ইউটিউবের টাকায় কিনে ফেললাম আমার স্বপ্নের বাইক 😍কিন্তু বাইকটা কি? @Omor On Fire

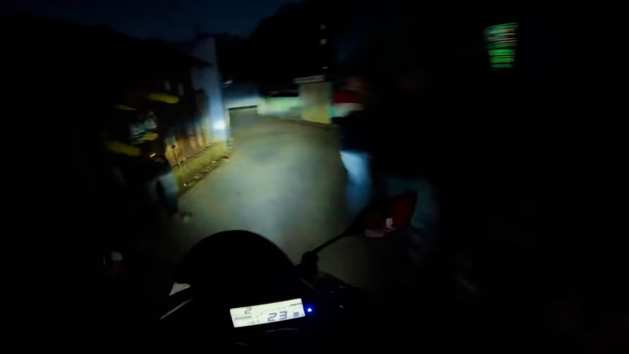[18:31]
গাইস ফাইনালি আমি আমার বাড়ির সামনে চলে আসছি, এখন বাইকটা ঠিক মতো হেফাজত রেখে দিতে হবে গ্যারেজের উপর, কত ওদেরকে সারপ্রাইজ দিব আগামীকাল।